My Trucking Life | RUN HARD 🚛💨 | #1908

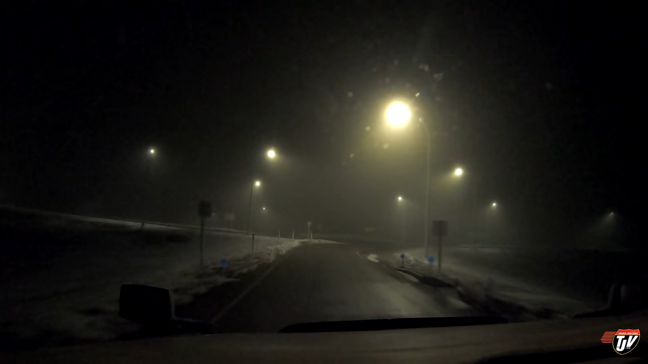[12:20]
Spooky night out, so spooky. Oh, look, a spooky roundabout. What a waste of time this thing is. So I'll give you one guess where we are. Where else has useless roundabouts like this in Saskatchewan? Where else? In 100 meters, turn right on Trans-Canada Highway, Highway 1. Balgony baloney.
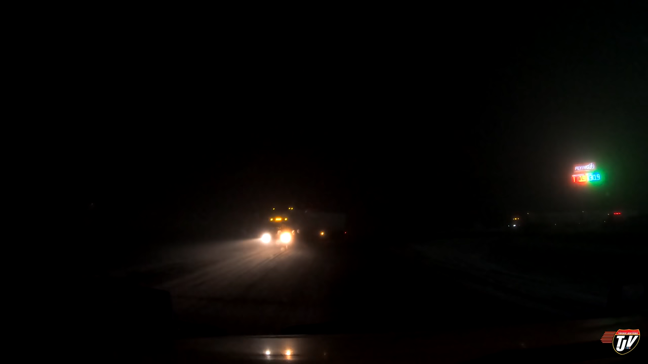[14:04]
He just cut in front of me anyways, assuming that I was turning. Well, he assumed right.
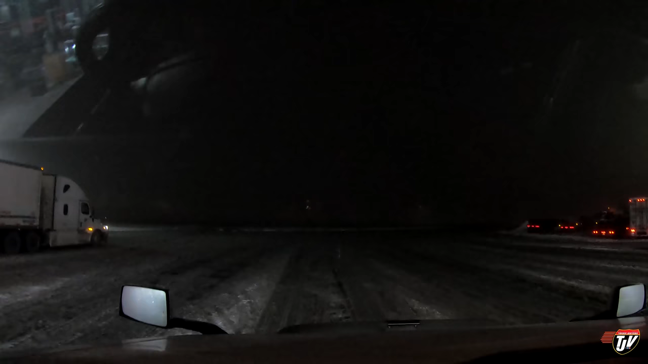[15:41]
Not everybody wears their reflective vest in the truck stop parking lot for some reason. But hey, if they want to die, that's there. That's up to them, I guess.
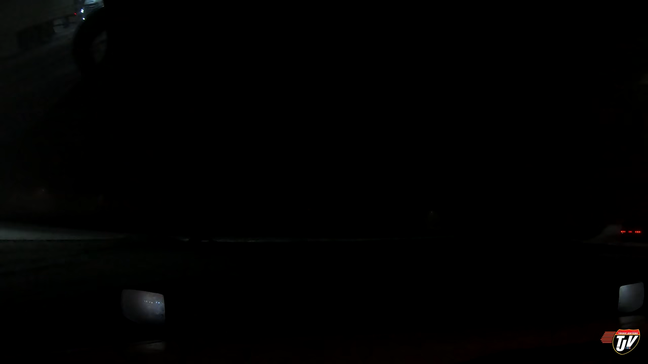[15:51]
All right, we're in Grenfell. Grenfell? Grenfell, is that what it's called? Saskatchewan. We're not going to quite make it to Brandon, but... made it here anyways. Couldn't figure out how to get into this lot. It's the petrol pass. We'll stay here the night. Looks like they're closed. Oh no, this store's still open. I'm tired. It's time to go to bed.
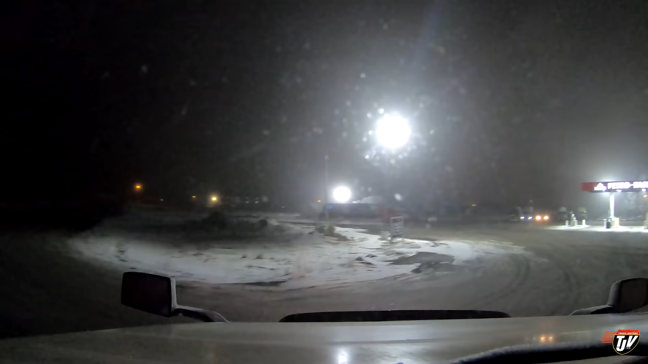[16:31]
It's not a very big parking lot, but it's not a very popular truck stop anyway, you know? So, let's see. We've got some spots over here. Oh, this is a spot. I think that's a spot. I'm going to make it a spot. Back in right here along this fence.